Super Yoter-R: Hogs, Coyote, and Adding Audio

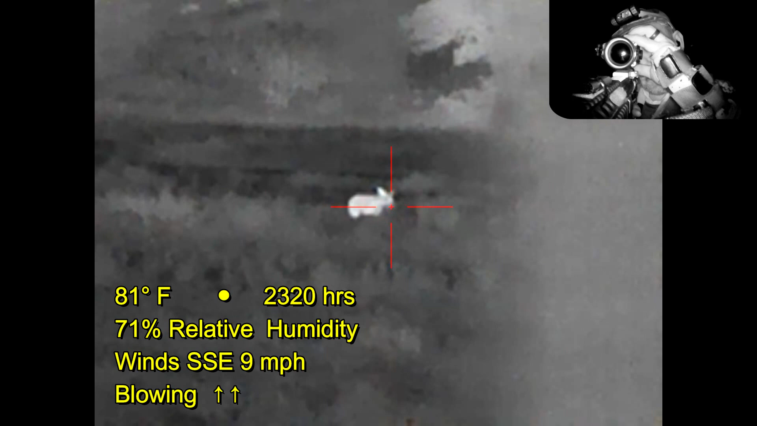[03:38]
You can hear it picks up a lot of additional sound. And as you can see, I've lined up behind a tree.
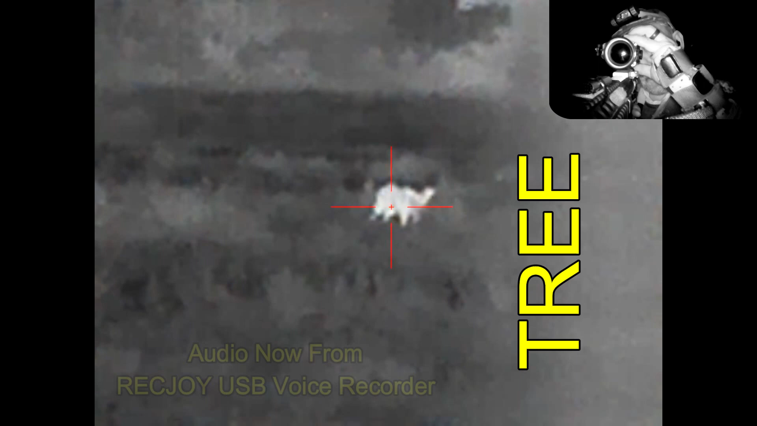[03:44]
I'm trying to kind of hide from being backlit by the moon.
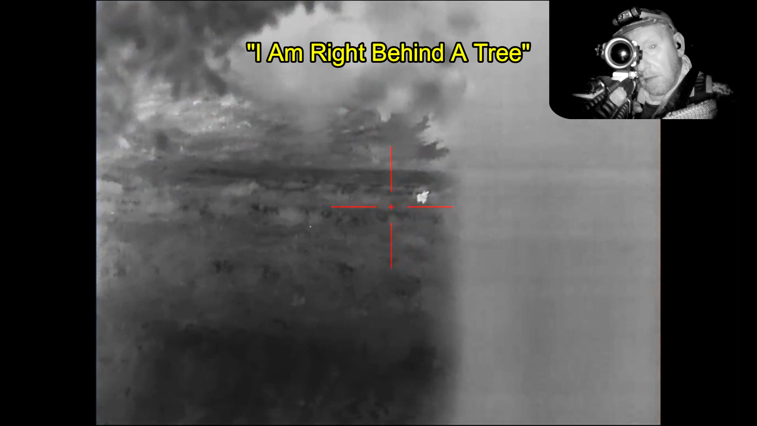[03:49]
I'm right behind a tree. I think the coyote may have noticed me at this point, and I don't want to step out from behind the tree because the movement would obviously alert the coyote to what I am.
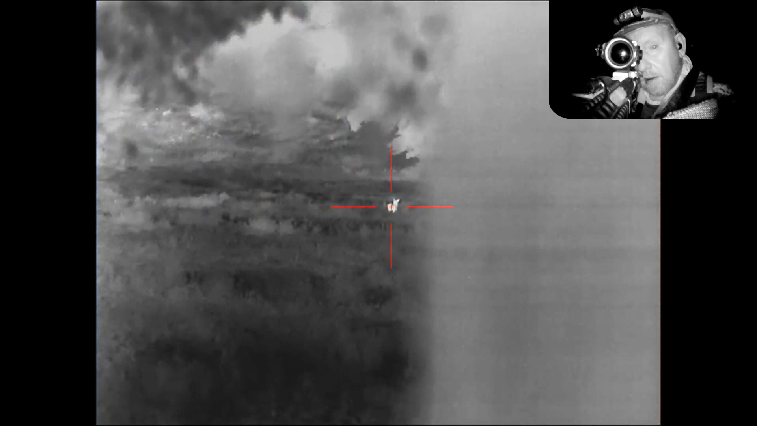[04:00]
Certainly something unrecognized, but at the same time, the wind is blowing towards the coyote.
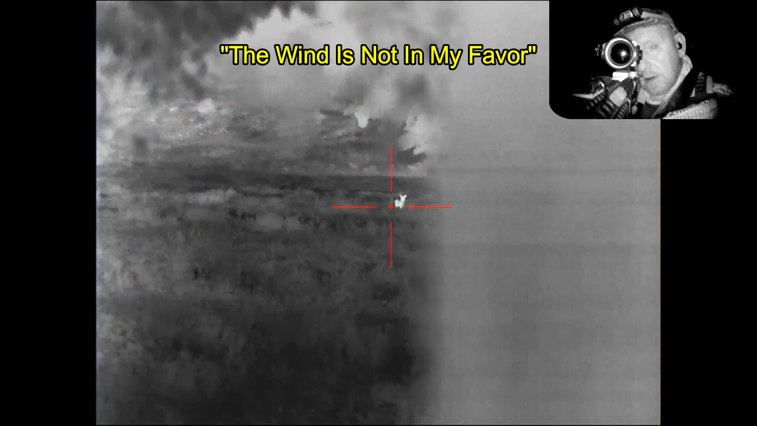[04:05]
Probably a fine shot, but I think I'm a little too close to the tree to be safe, so I'm going to hold off.
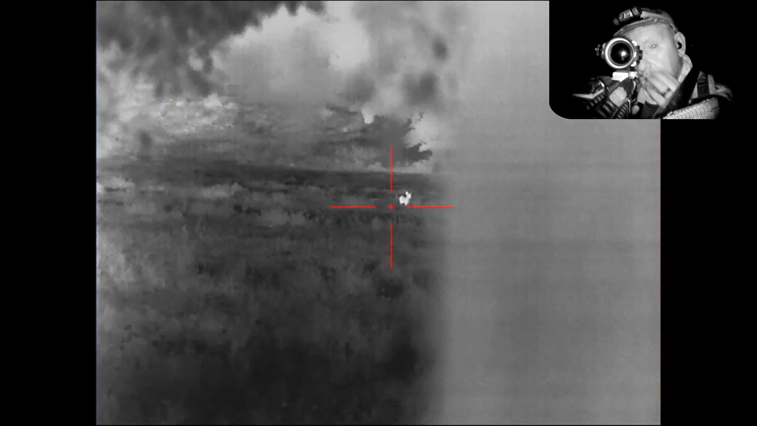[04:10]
So I'm going to wait and see what happens. And the coyote busts me.
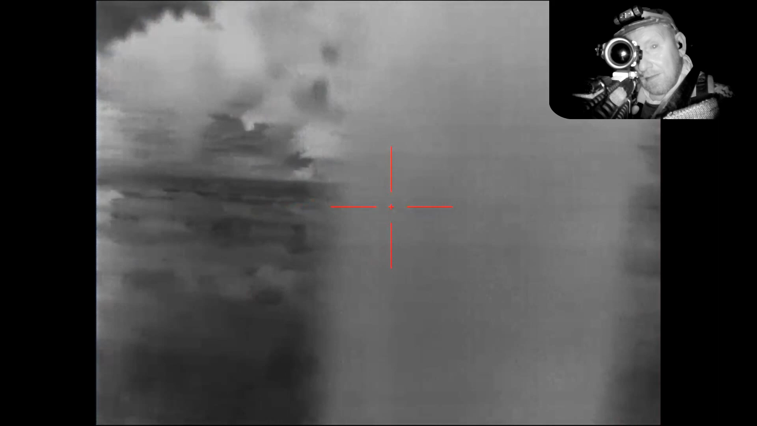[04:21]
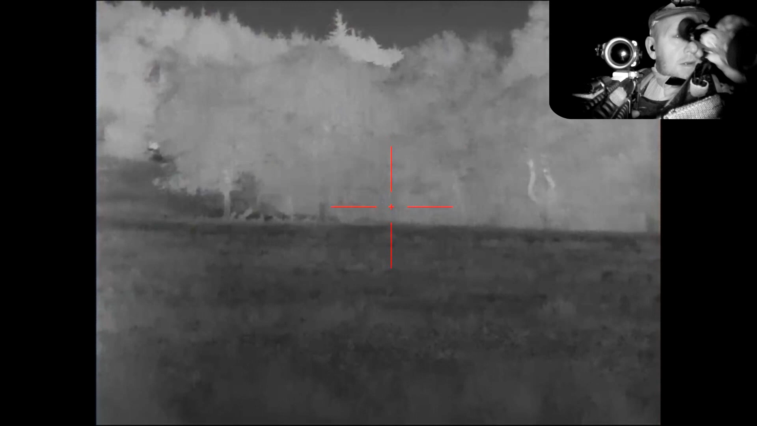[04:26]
So I start searching with my handheld, not realizing my rifle is actually picking up the coyote.
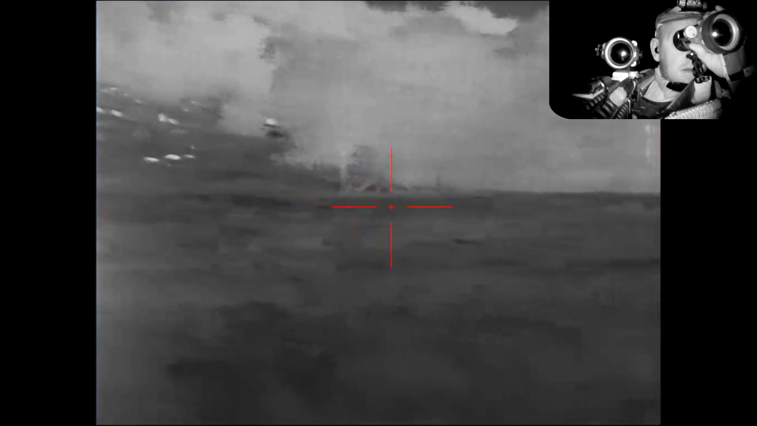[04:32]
Earlier in the evening, I ranged various landmarks in the field.
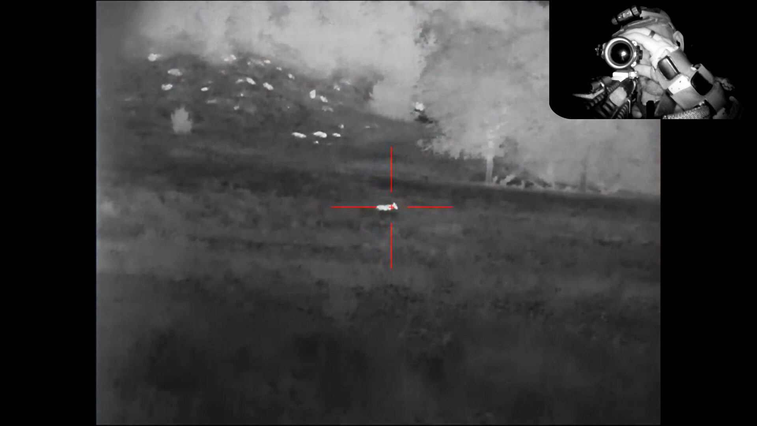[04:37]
I still know he's in shooting range. I just got busted.
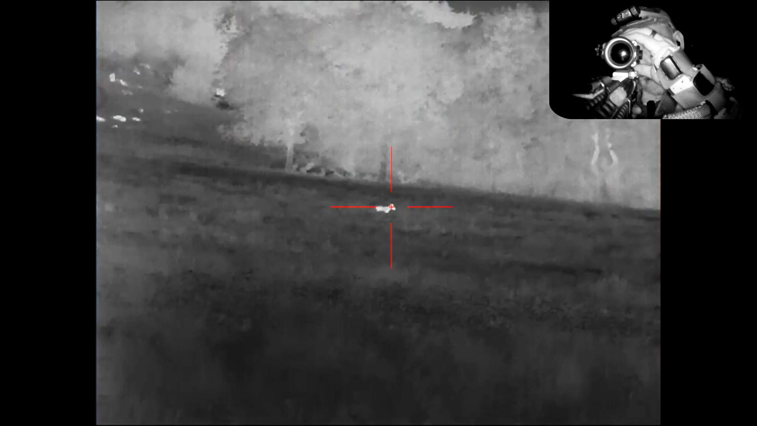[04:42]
So I'm going to wait and see if he stops.
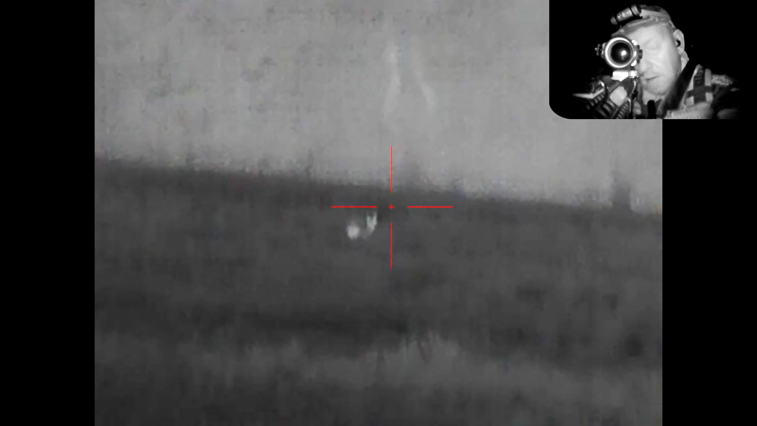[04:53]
The coyote turned out to be a good size, healthy, and mature male.
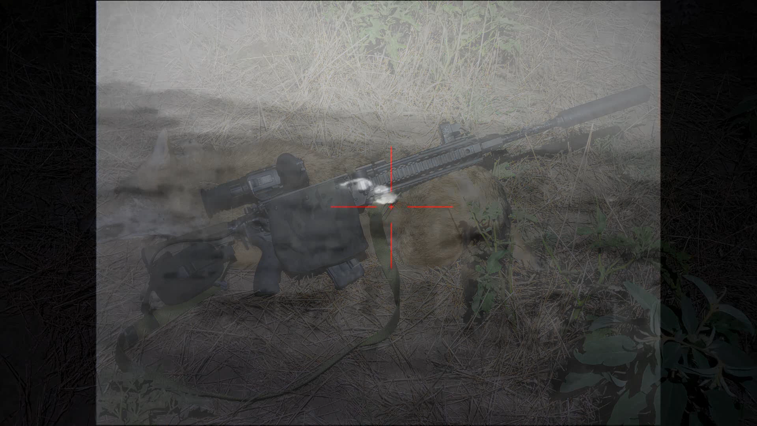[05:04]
Moving on to the next property. Got hogs in the pasture, and the wind is not working for me at all.
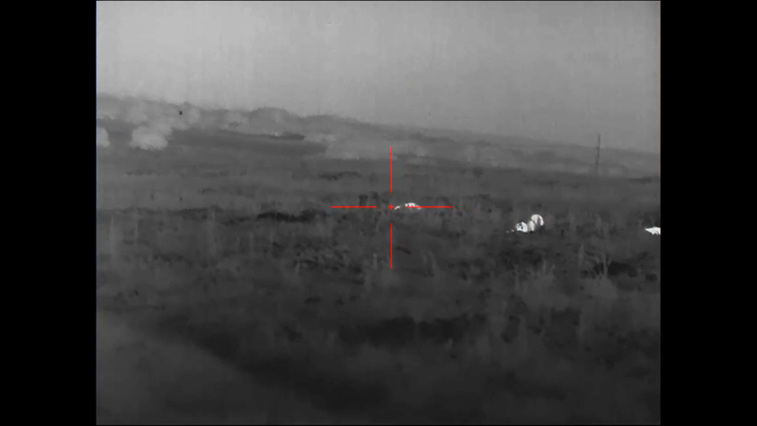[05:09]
Hogs in this direction, the wind is a slight crosswind blowing towards them, and then turning to the left.
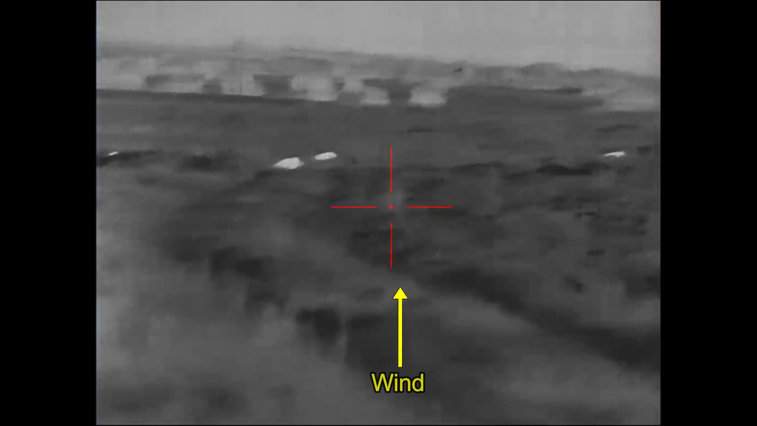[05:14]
I've got hogs in the distance, and I've got hogs downwind of me.
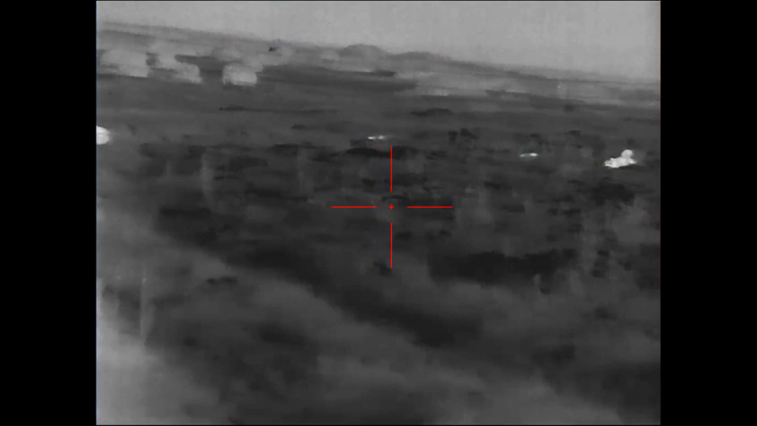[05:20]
That is not a good working situation. Here, I moved up a short distance,
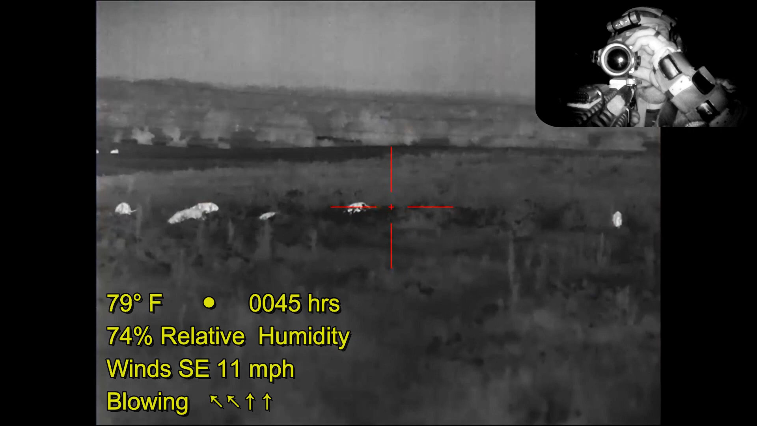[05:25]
hoping to get a shot at the trailing hogs.
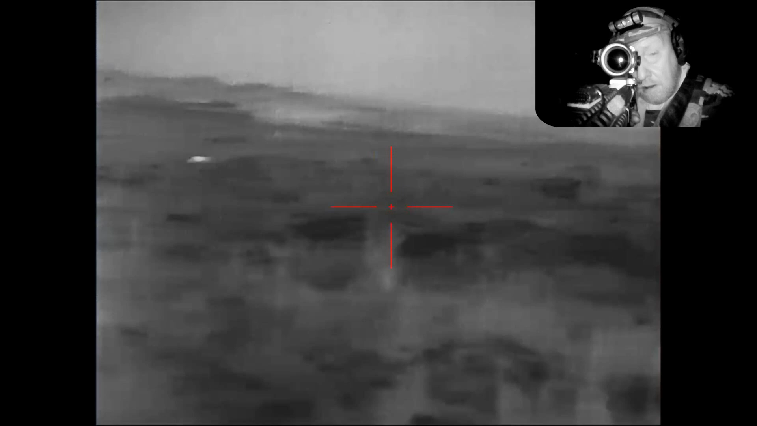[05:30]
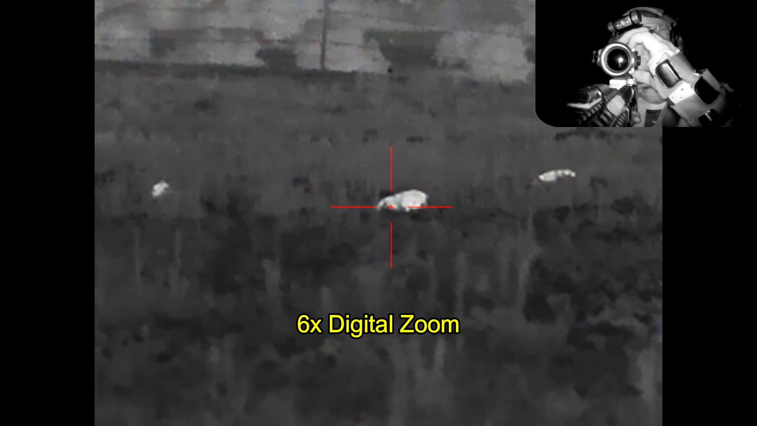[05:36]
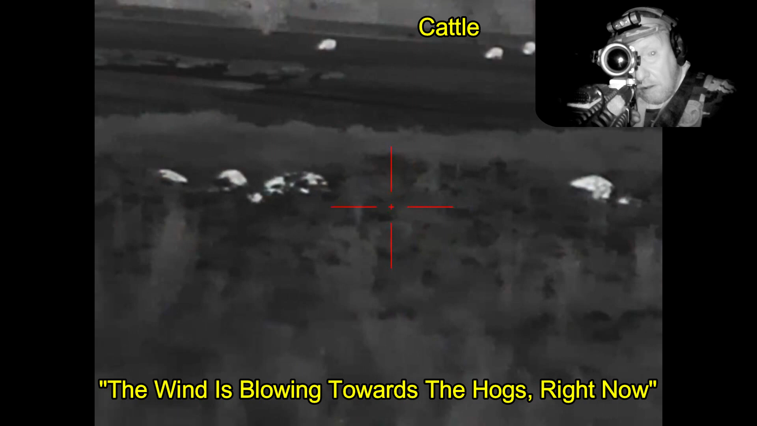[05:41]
Now these aren't particularly large hogs. I suspect that most of them are 100 pounds or less.
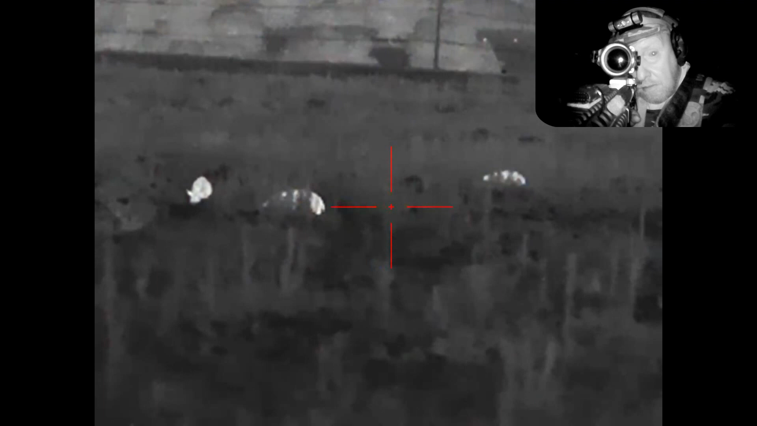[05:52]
And the vegetation isn't that high, but it's high enough to hide the smaller hogs. Not only that, it's high enough to hide shot opportunities from any of the larger hogs.
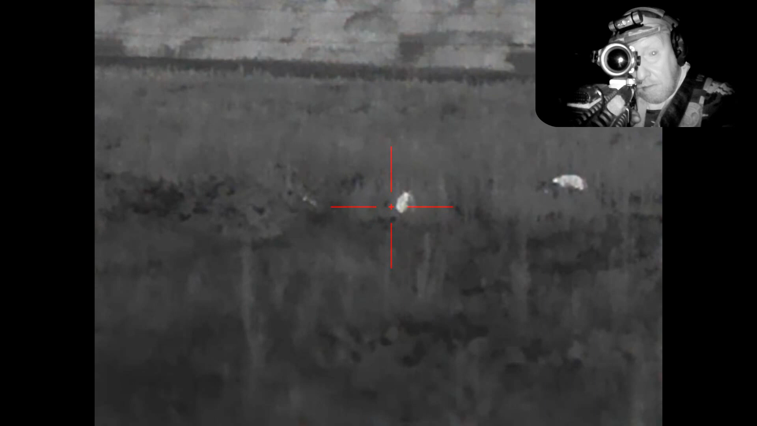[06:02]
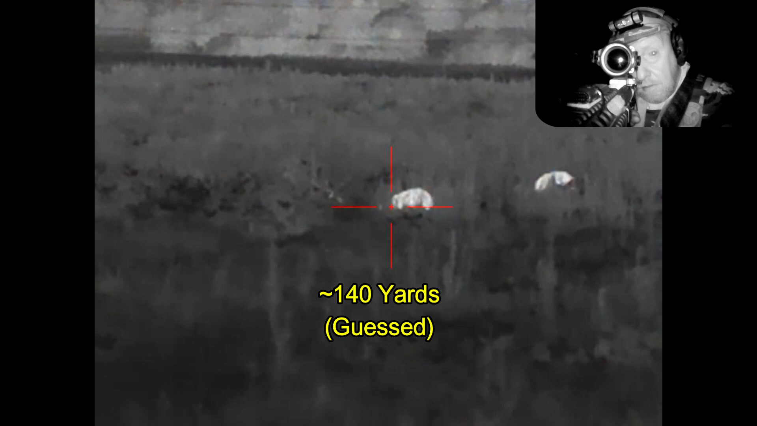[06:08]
Alright, let's see what we can do. Just over the ear of that one.
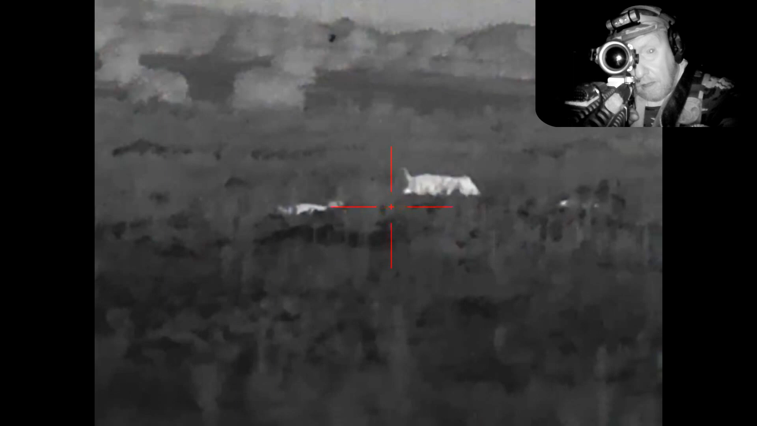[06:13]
Drop that one in place.
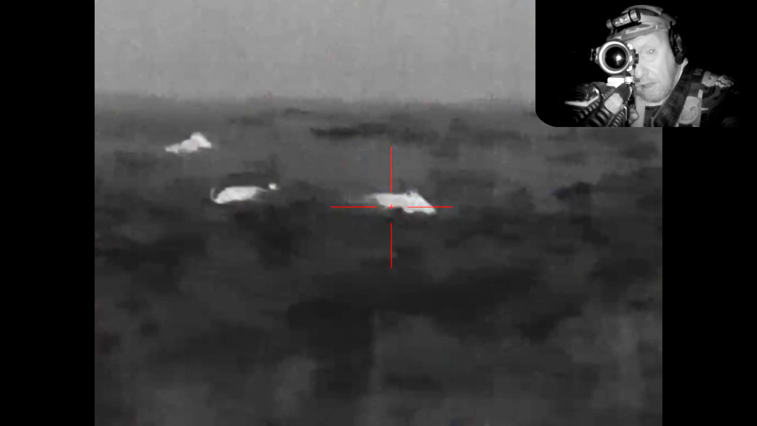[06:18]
I failed to connect with that runner, but here in the distance,
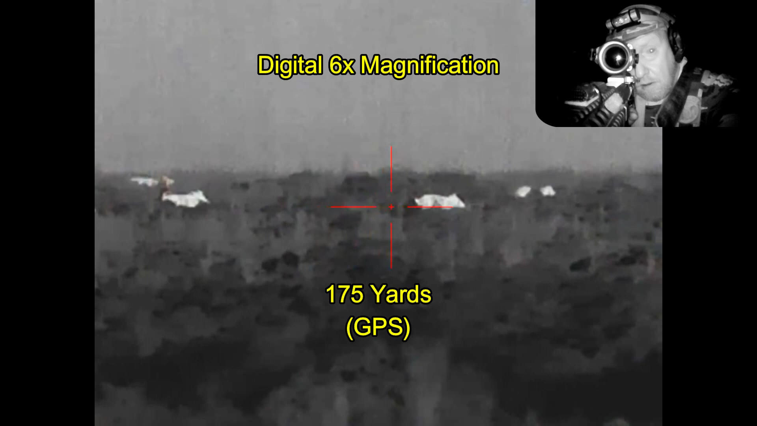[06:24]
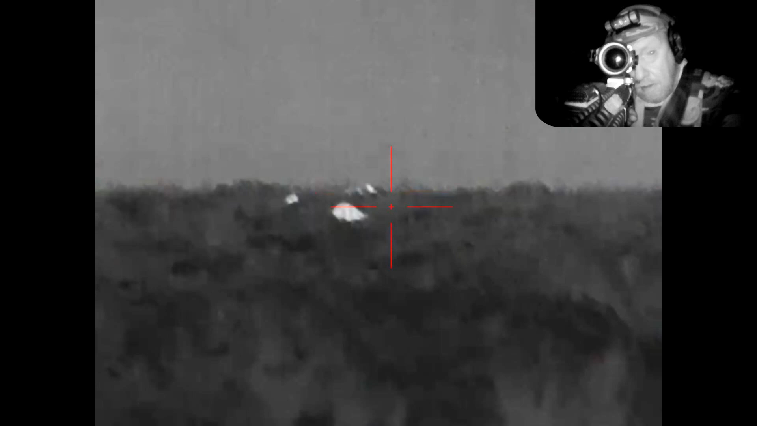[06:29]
that's two connects with that one.
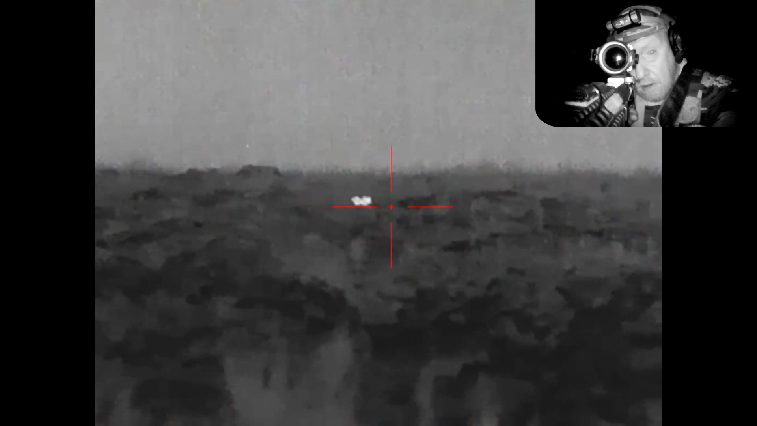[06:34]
A third hit.
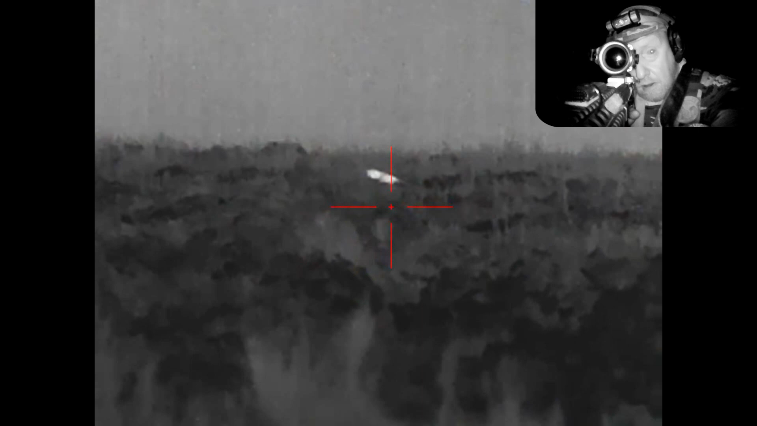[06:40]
And finally, she is down for good.
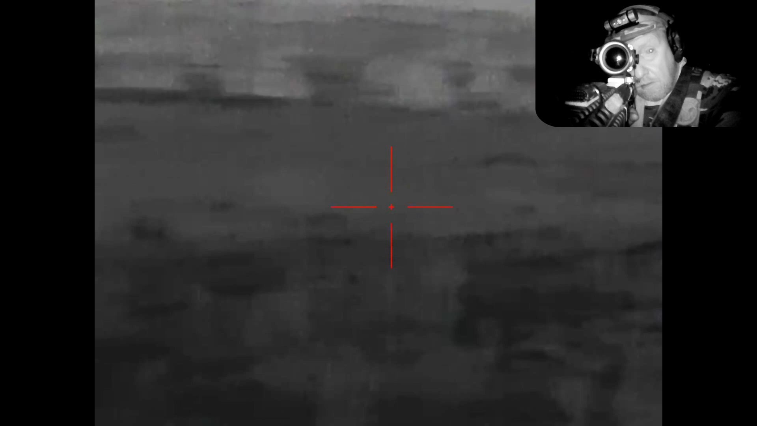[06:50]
And I can find no more targets of opportunity. Well, I've got two down, one found. She turned out to be a 100-pound sow down at 175 yards. And that was the last hog of the night.